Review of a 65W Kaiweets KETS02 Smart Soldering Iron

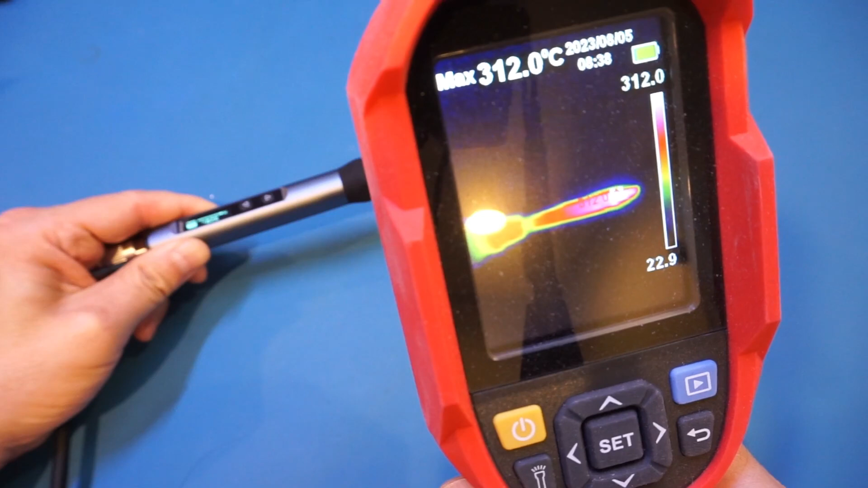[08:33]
On screen: max 312.0°C
about 312 313 degrees what i'm trying to show you is the stability of the temperature and the relative temperature changes so you can see that
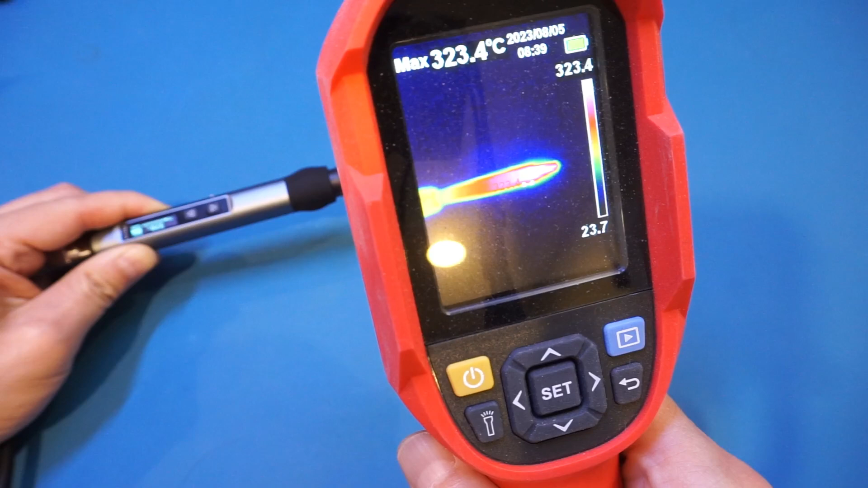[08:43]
On screen: max 323.4°C
the temperature is quite stable so let me just adjust the iron temperature and you can see on the iron imager here so let's for example let's increase to 360 and you'll see that the temperature roughly reached 360 degrees and let's change it back to let's say 240
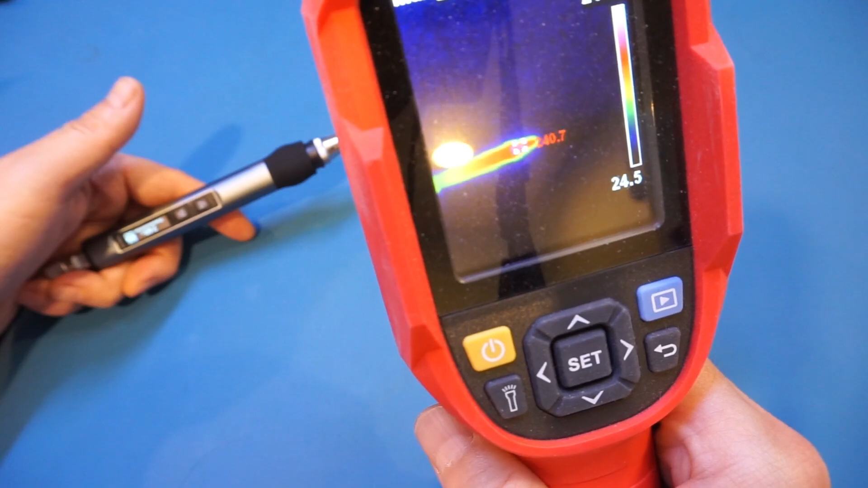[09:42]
and you can see that we're at 240 degrees there about no issues at all the point i'm trying to make here is that the temperature control is very stable here so for our first test let's solder a row